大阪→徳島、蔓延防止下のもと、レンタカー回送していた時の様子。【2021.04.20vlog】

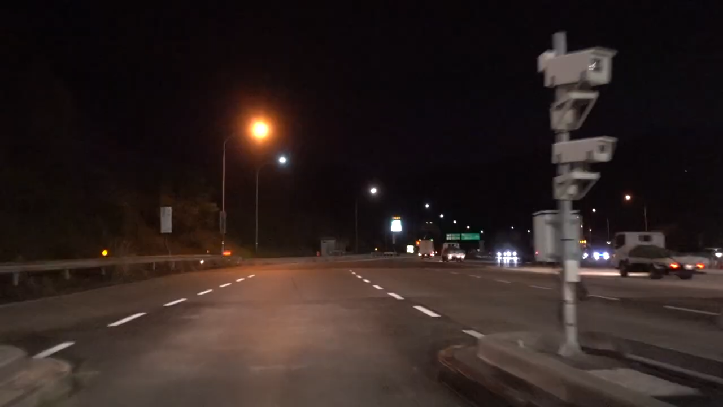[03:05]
だいたいね、今ね52キロぐらい走ってるんで、あと100キロぐらいかな。
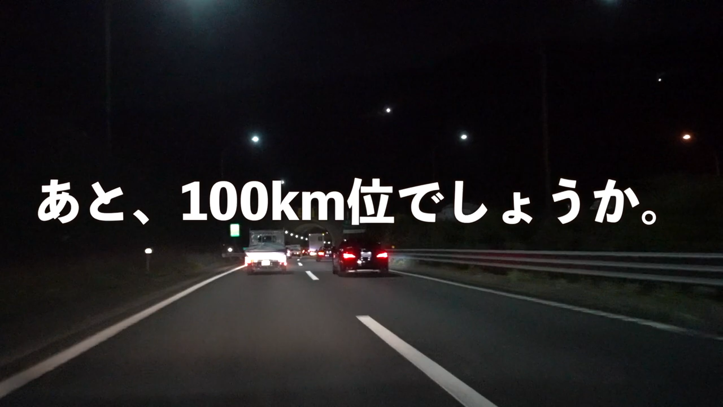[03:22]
こっからはですね、まあ割とすんなり流れるんだと思います。はい、垂水のねパーキングちょっと寄ったんすけど、全然ですね、ちょっとねひどいな、やってなかったっすね、本当にもう。
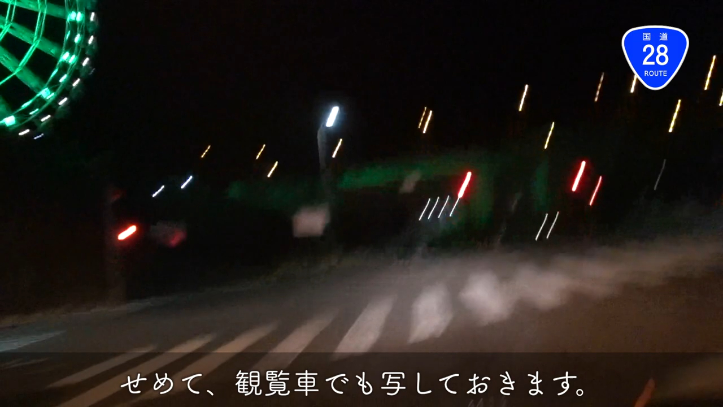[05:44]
観覧車よっ、ショックですと、多分マンボウで8時も過ぎちゃったんでお店やってないと思います。淡路島中はさあ、気合で徳島まで行くしかないような気がしてきました。
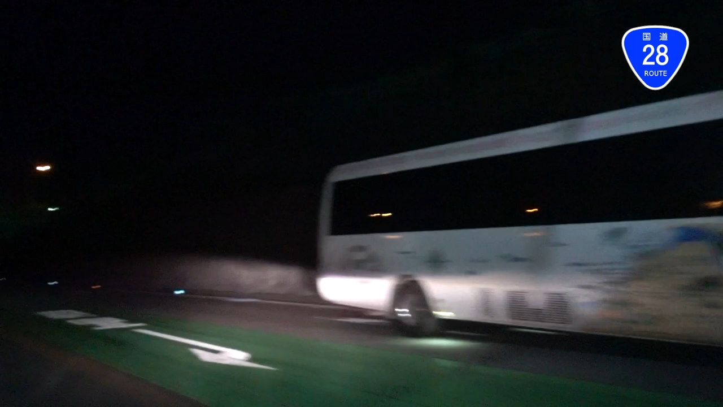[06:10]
まあコンビニでなんか買ってもいいんですけどね。さあどうしようかって感じでございます。
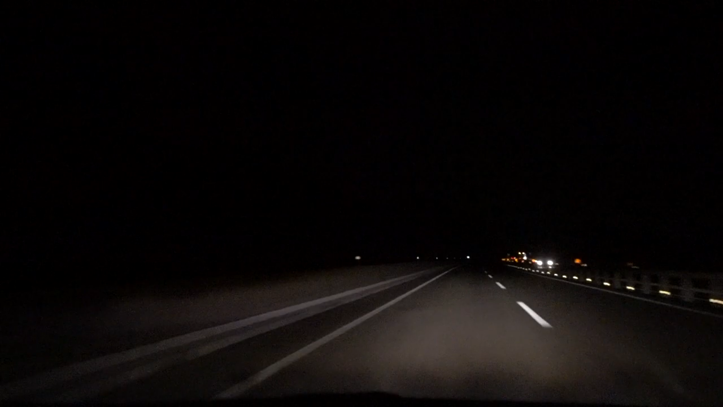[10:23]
それではもうすぐ徳島に入ります。ただいま9時36分ですね。はい、ある意味予定通り画面がぼやぼやでございますが、はい、そんな感じでございます。
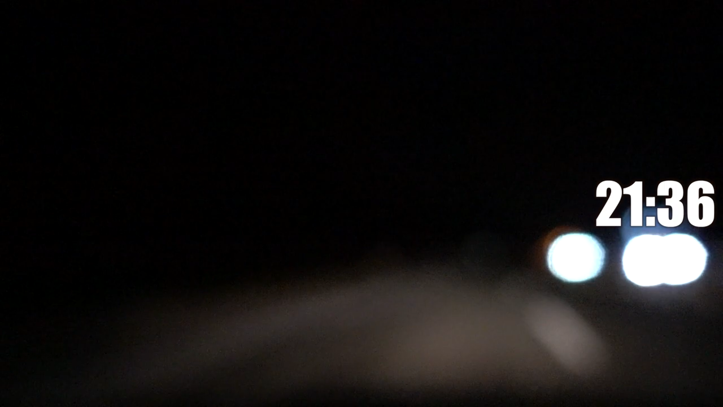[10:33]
はい、今橋の上でございます。向こうに見えてるのが四国ですね。はい、徳島の方に、入ってきております。快適ですね。今日全然まだストレスもなく運転しております。はい、はい、徳島市内の方にも入ってきております。
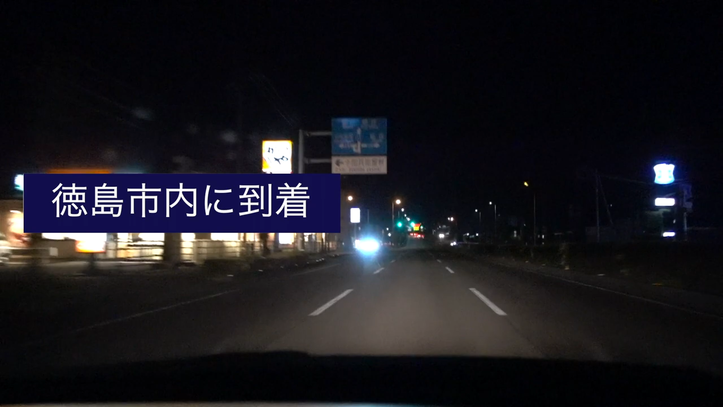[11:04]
結局コンビニでお弁当買ってですね、快活クラブで食べようかと思っております。はい、まあこの時間ですからね、今10時16分ですかね。まあ大したお店も開いてないですし、コンビニでいいんじゃないかなと思って、コンビニ弁当でいいんじゃないかなと思っております。あと快活クラブまで、2キロぐらいですかね。